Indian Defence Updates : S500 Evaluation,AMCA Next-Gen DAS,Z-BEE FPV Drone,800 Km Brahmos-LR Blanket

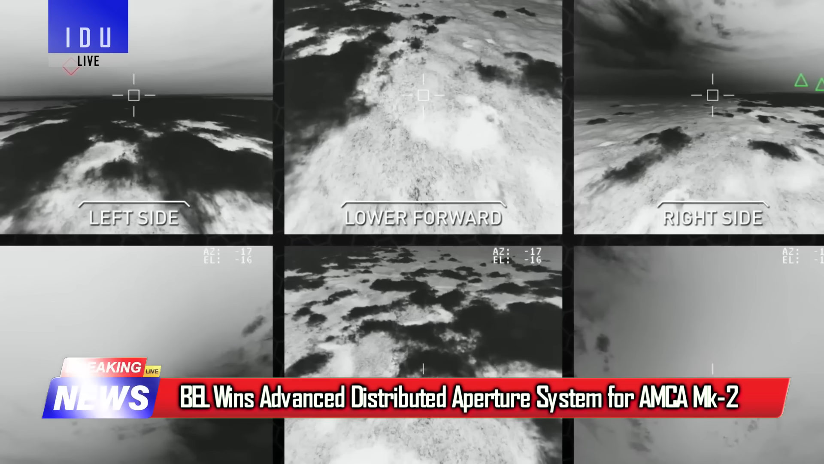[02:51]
and enhanced night vision performance, marking a key step toward India's next generation stealth sensor suite.
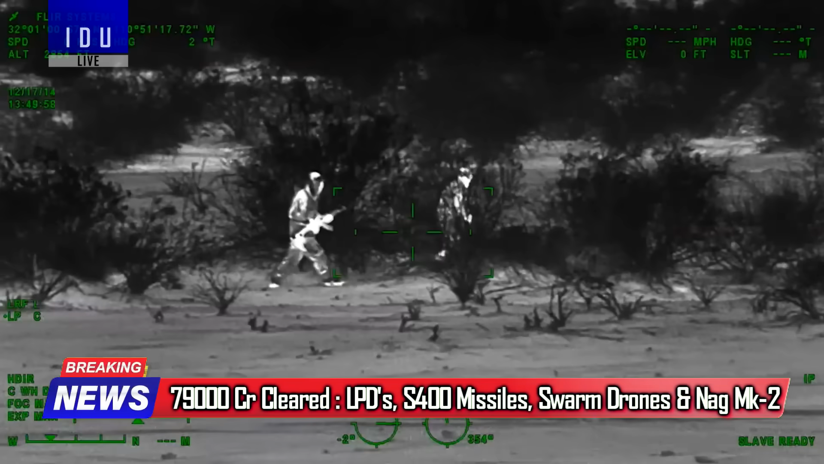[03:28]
electro-optical infrared search and track system,